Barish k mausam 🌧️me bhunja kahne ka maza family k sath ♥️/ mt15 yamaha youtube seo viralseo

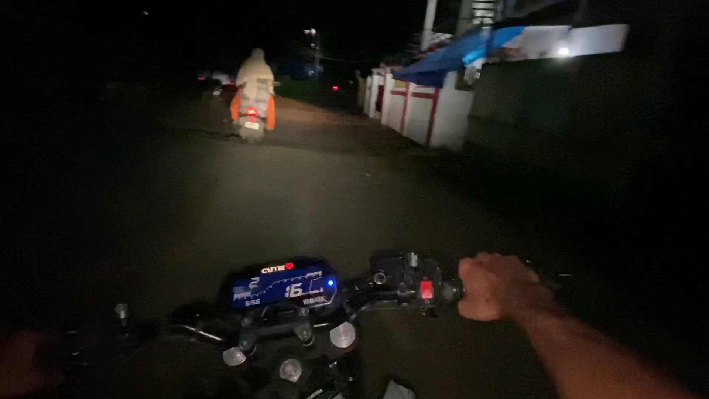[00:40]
और में आप से अच्छा पे चाटव भावी चैनला हैं इदर बहुत ज्यादे हैं गाइस क्योंकि ये गाओं का रास्ता इसलिए लाइट ज्यादा नहीं जलता है तो अभी हम लोग काकेशुक के तरह जा रहे हैं गाइस और
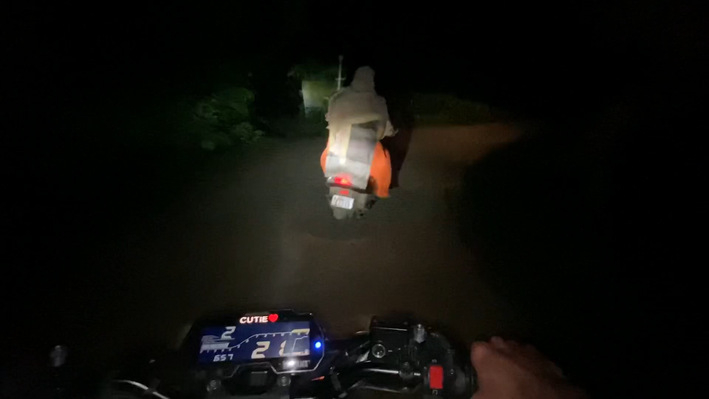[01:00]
ये मेरा पहला नाइट व्लॉग है गाइस मेरे को व्लॉग बनाने का बन नहीं था लेकिन मेरी चाची है � चलो एक व्लॉग बना लेना इसलिए
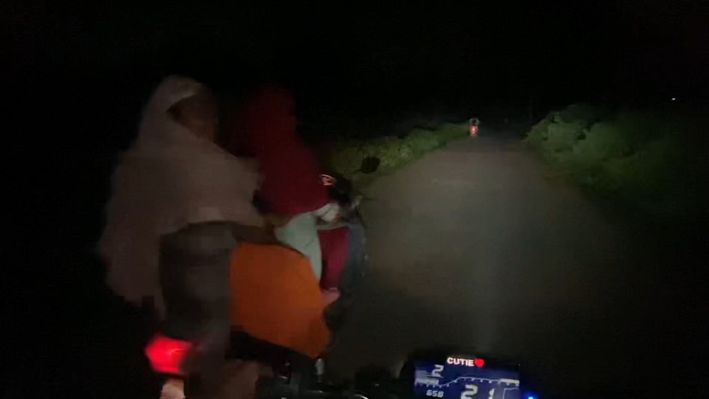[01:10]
में व्लॉग बना रहा है देखिए गाइस मेरी चाची पीछे देख रही है चली गाइस हम लोग इतर से
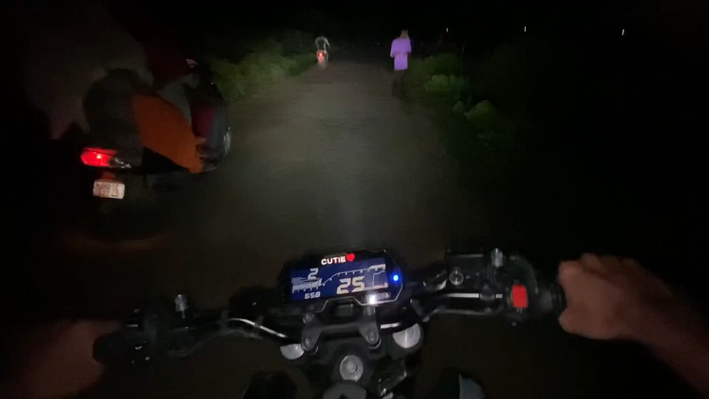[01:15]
काकेशुक को ले रस्ता पे जा रहे हैं और ये रस्ता देखिए गाइस कितना अच्छा लग रहा है रात के टाइम